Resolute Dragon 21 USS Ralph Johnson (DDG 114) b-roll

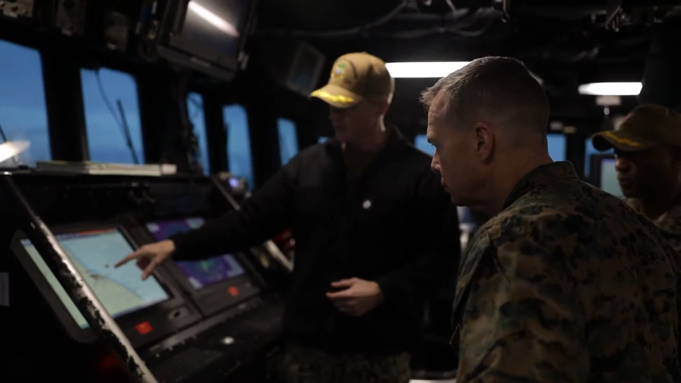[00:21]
so different sensors right so so he mentioned information and then overlay that the psps 67 video and you've got you know your service track it's not going to populate here unless we look it